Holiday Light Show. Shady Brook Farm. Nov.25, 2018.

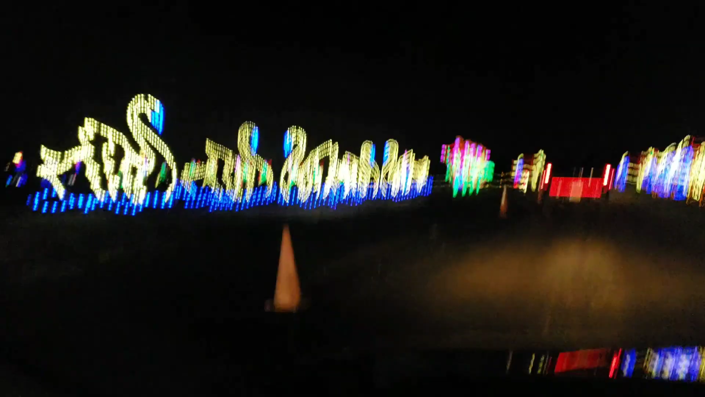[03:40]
Лебедей, потом будет 8 коров. 8 коров. Cows milking. Коров, которых доят. Вон женщины его доят. 9 ladies dancing. Потом 9 ladies dancing.
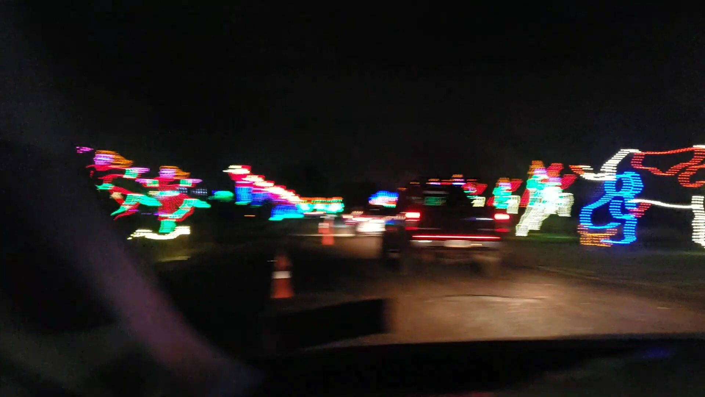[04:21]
princess. Princess? 10 princess. Потом кто будет?